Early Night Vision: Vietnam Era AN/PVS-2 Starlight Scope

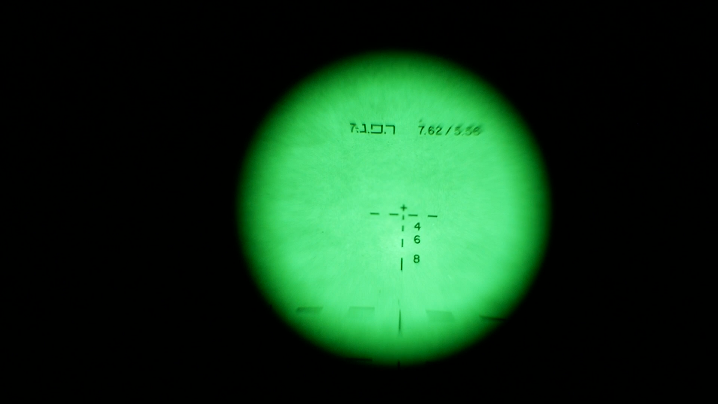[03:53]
Okay. And that's why we've got both Hebrew markings on the outside of the scope and we also have it on the inside where the reticle and the stadia lines are as well. Right. Got to mention here it is a four power optic.
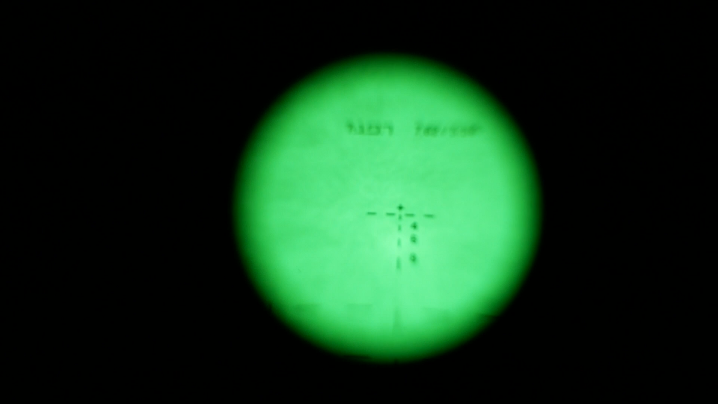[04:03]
It is not a one power so you do get a little bit of magnification on it when you are using it. That was a plus for soldiers in the field during the Vietnam era. Mm-hmm.
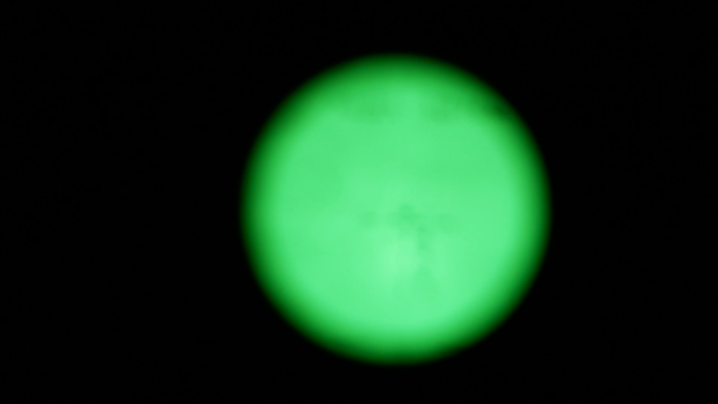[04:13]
Do we know much about its usage during Vietnam? I've talked to a couple Vietnam vets.